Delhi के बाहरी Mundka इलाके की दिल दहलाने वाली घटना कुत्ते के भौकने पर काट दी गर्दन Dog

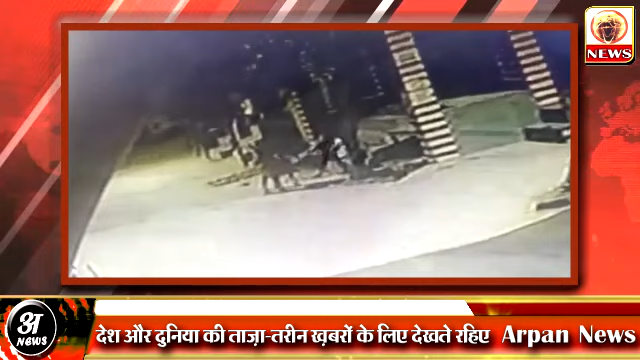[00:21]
जी हाँ, कुत्ता एक शख्स पर भौंका, इसीलिए एक शख्स इतना नाराज हो गया कि उसने कुत्ते का गला काट दिया।